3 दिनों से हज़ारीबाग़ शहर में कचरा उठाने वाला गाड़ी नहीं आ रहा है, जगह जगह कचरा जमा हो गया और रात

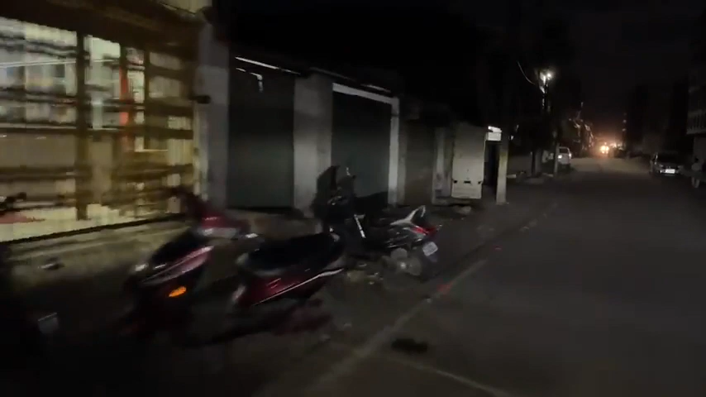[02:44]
यहां पर देखिए चौक आया है एक चौक देखिए यहां पर यहां से भी कचला नहीं उठाया जा रहा है
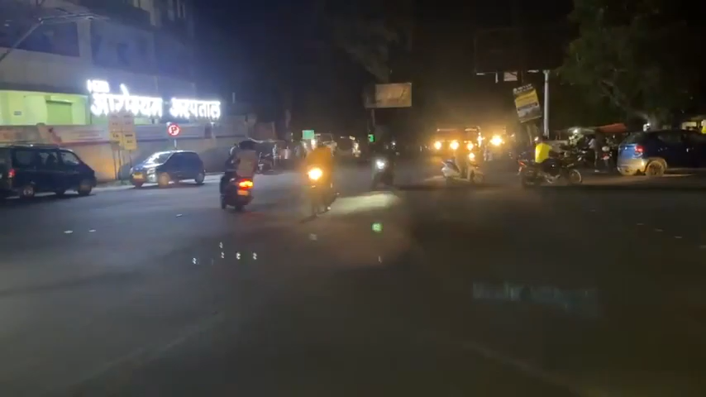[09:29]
बड़ा बड़ा श्पीड बड़ा सीधे हम लोग अच्छा यहाँ पर यहाँ भी कचला है आपको डिस्टिक मोल से आगे तोड़ा कचला दिख जाएगा चलिए
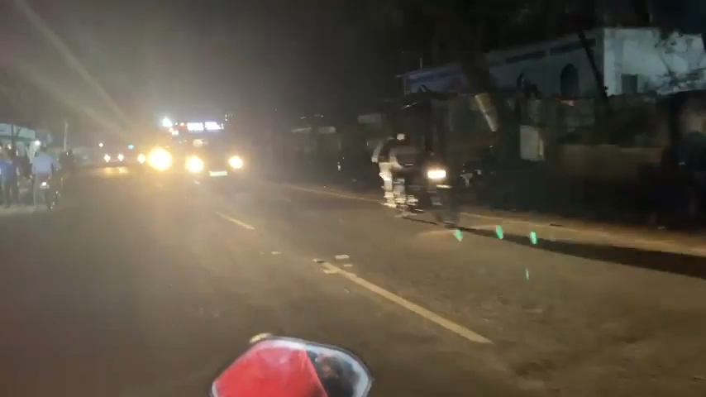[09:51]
तो हर चौक चौर राहे पर लगबग एक जगा बनी विए है जहां पर लोग कचला ठेक देते हैं और उस पर कोई संग्यान नहीं लिया जाता है तो जरूरत है ऐसी चगा को साफ रखने की
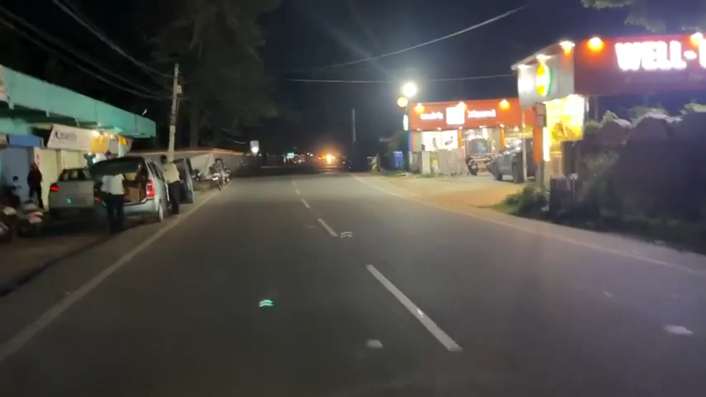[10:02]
अभी हम लोग जेवेर स्कूल क्रॉस कर रहे हैं बाई ओवर मेरे सेंट जेवेर स्कूल है
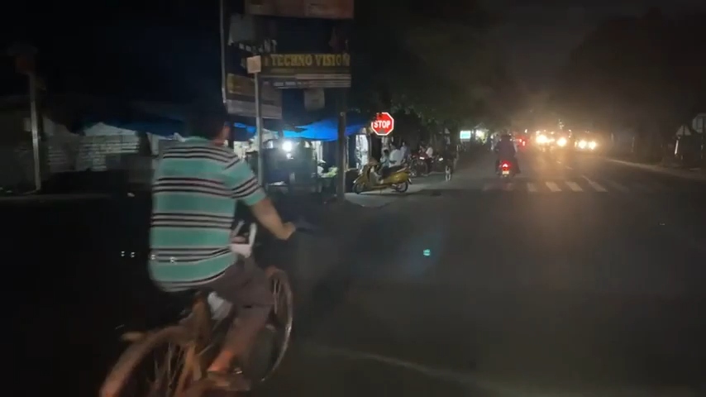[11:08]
लोग जो कच्रा है वो कहां फेके आखर शेहर का लोग तो खार एक चौक पिला के जमा कर देते हैं तो उनके घर से बाहर निकल जाता है लेकिन आखिर चौक तो गंदा होई जाता है
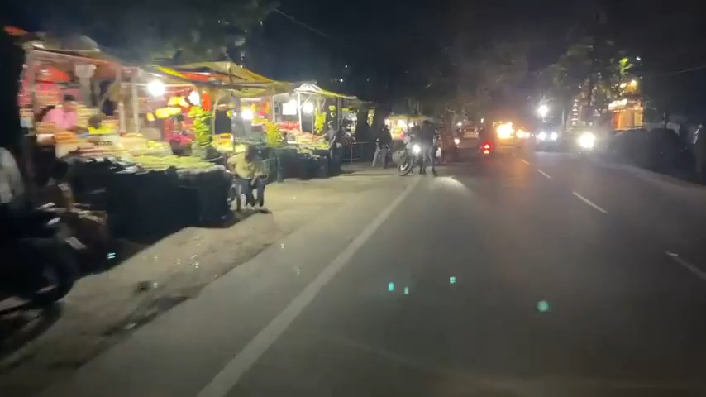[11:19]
तो बस अब हम लोग गांधी मैदान पहुँचने वाले हैं और वो इस पॉर्ट पहुचने वाले हैं
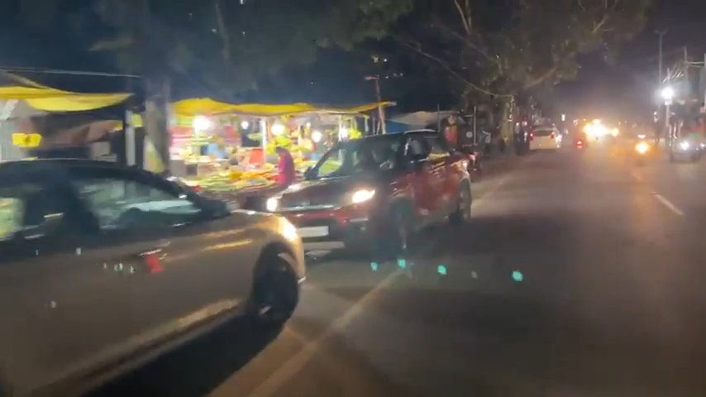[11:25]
जहां से लोग हमें कह रहे हैं कि यहां से गुजरना मुश्किल हो गया है और साफ
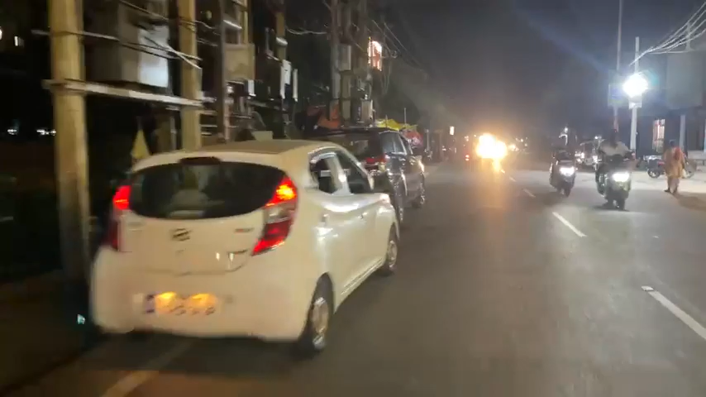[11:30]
सफाई नहीं है तेकला काफी दुनों से है जो उठाने वाला नहीं है कोई जिसके वज़
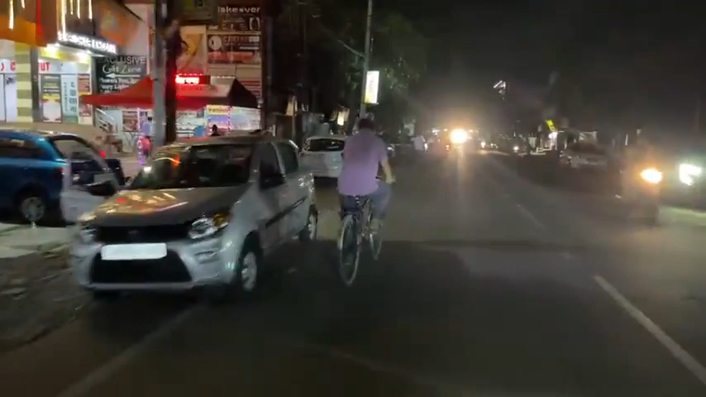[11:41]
कि इसी से गांधी मैदान की तरफ आएंगे तो होटल बहुत ज्यादा है बड़े-बड़े होटल है होटल मिनायक है और